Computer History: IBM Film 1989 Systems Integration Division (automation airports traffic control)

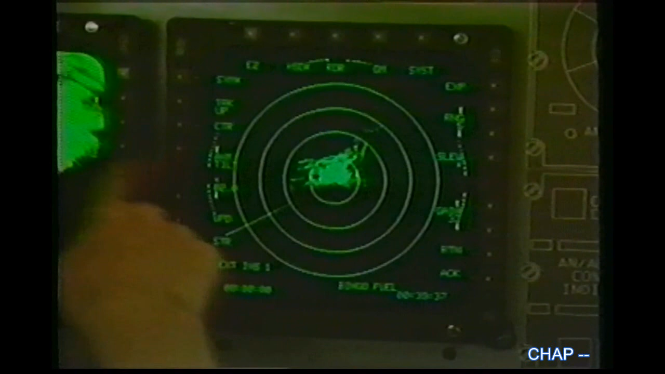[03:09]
fewer problems the aircraft uses IBM's advanced cockpit
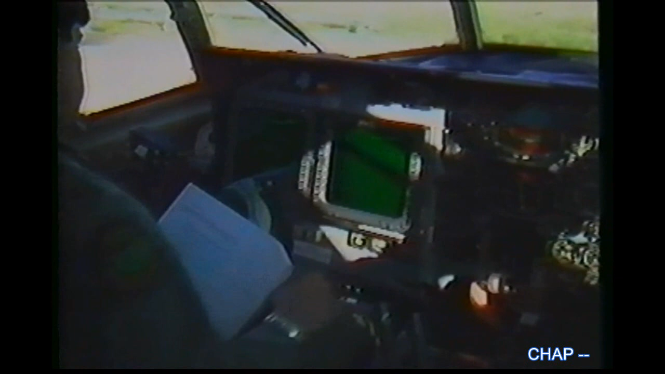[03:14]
design which automates many manual tasks in fact the combat Talon 2 will need only five crew members not the seven required for earlier
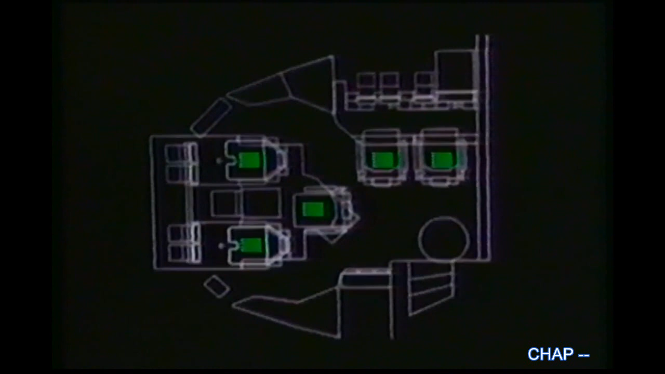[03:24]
missions it's also simpler to fly many gauges
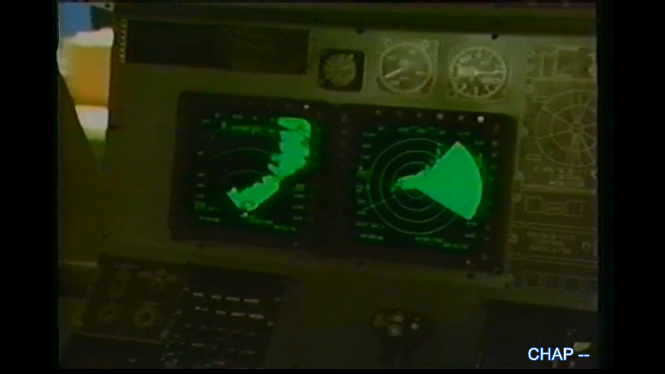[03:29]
and instruments have been replaced with seven multi-purpose displays and multi-function
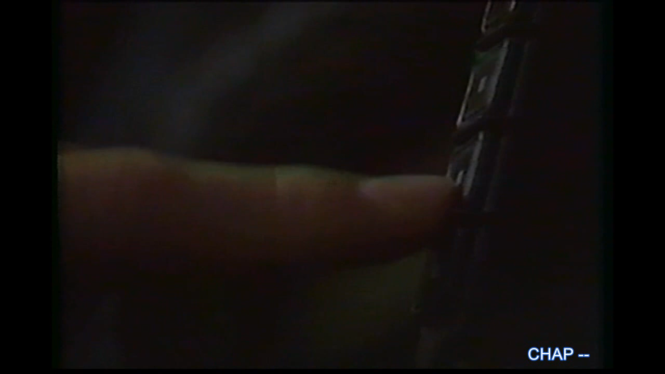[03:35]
software enhancements flight and tactical information flashes on the control
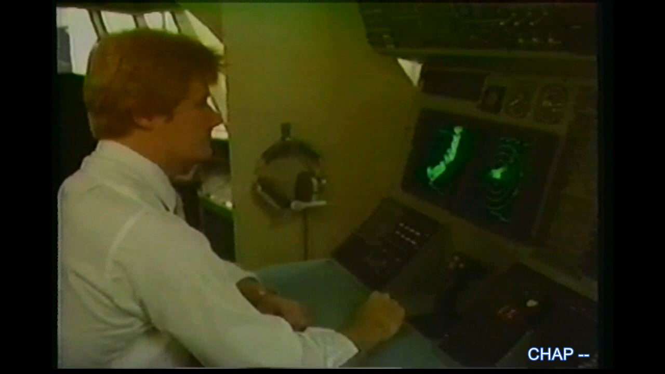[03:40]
screens in easy to see formats the system even provides a diagnostics function to monitor the health of the avionics and to alert the crew to any equipment faults
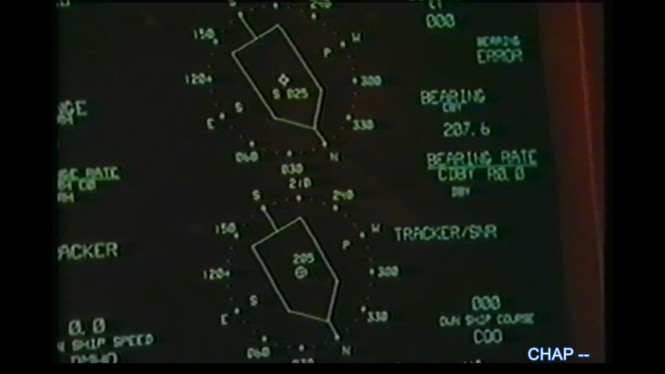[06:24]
the system integrates the navigation sonar and weapons system data which assists the ship commander and crew in responding to enemy threats